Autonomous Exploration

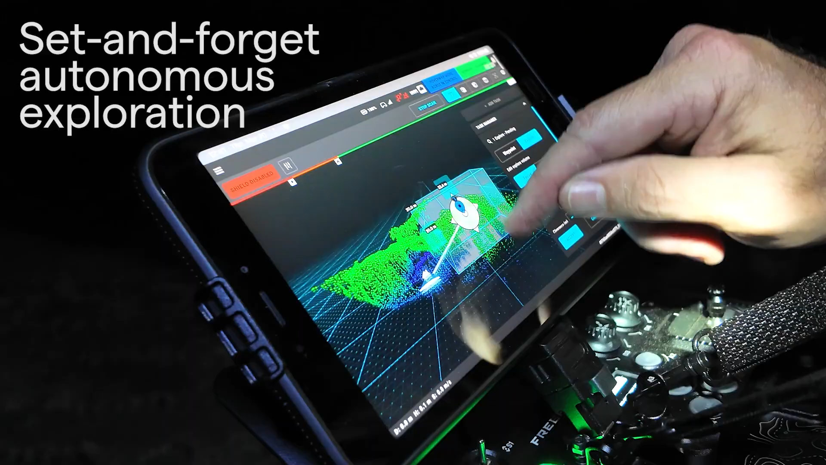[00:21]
With simple, set and forget autonomous exploration that allows safe,
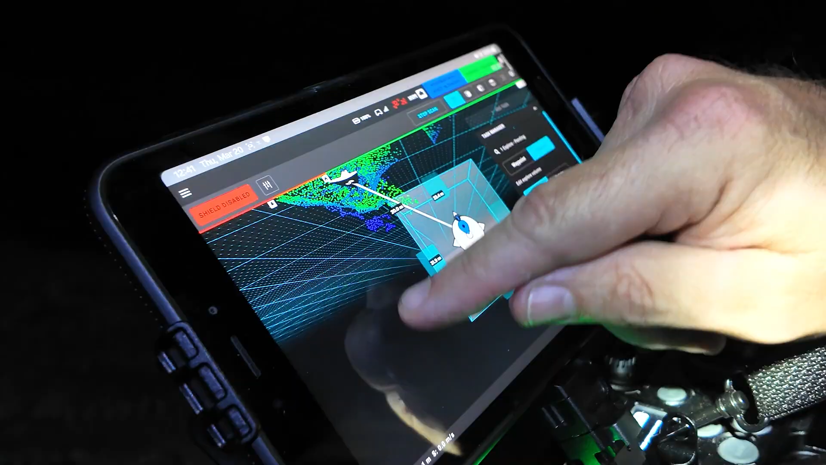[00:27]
confident and stress-free scanning of stopes without requiring piloting skills and real-time onboard processing for instant insights.
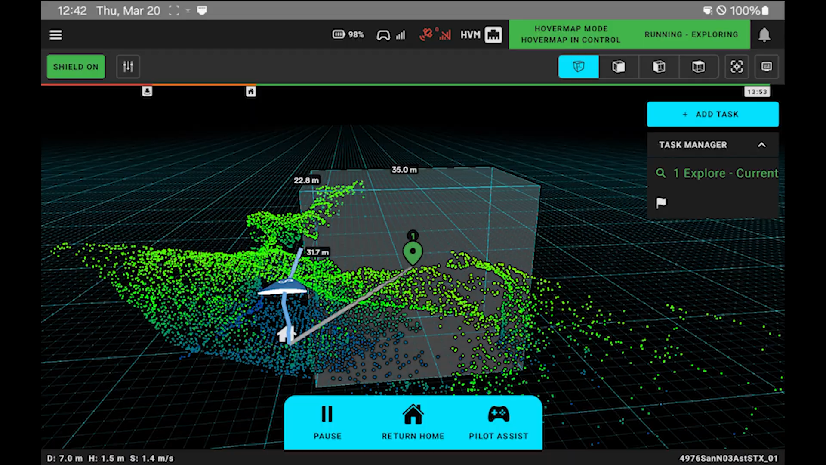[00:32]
How it works?
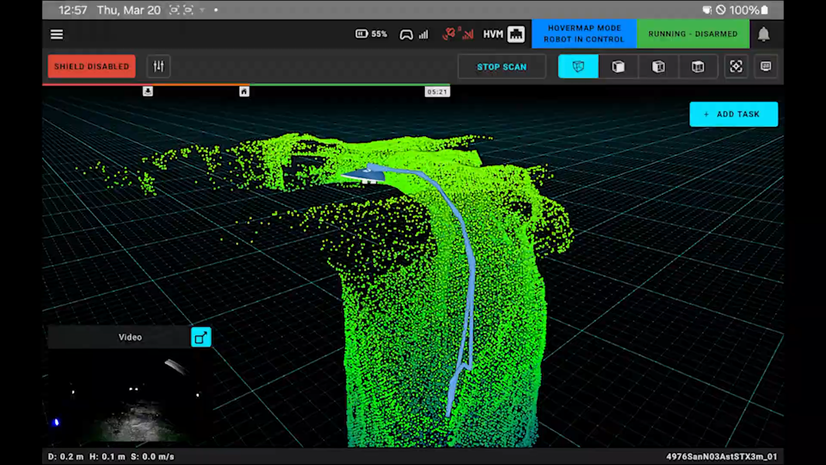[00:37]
Simply tap and drag on the tablet touch screen to define the area to be mapped, creating a bounding box.
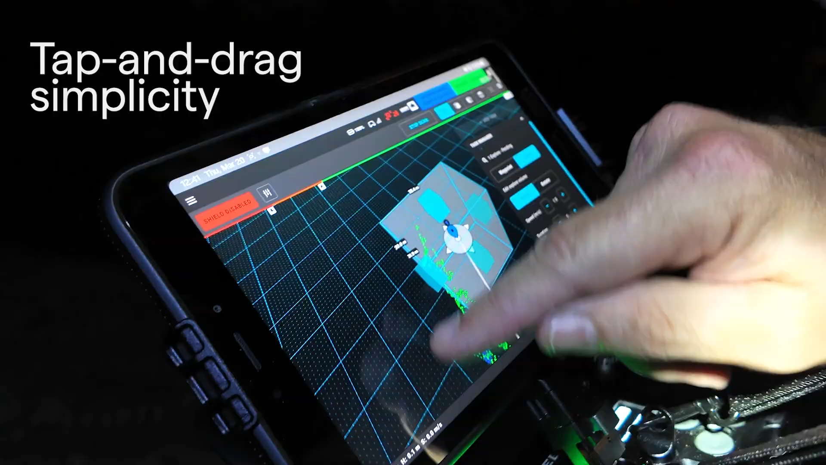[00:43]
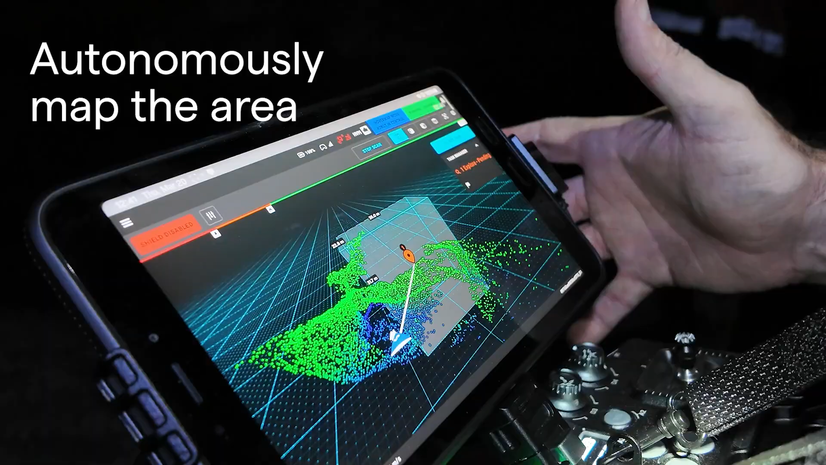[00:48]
Initiate the mission and HoverMap will autonomously self-navigate to fully map the area without any human interaction.
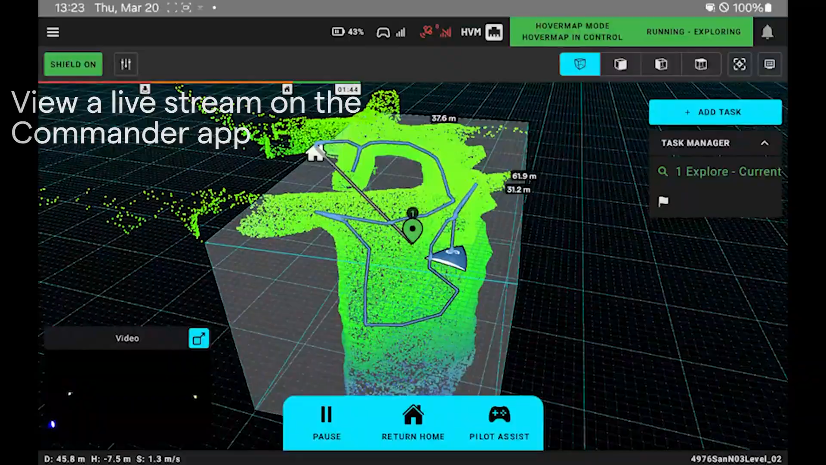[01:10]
Data is processed on board for immediate viewing, and raw data is optimized for rapid transfer between devices.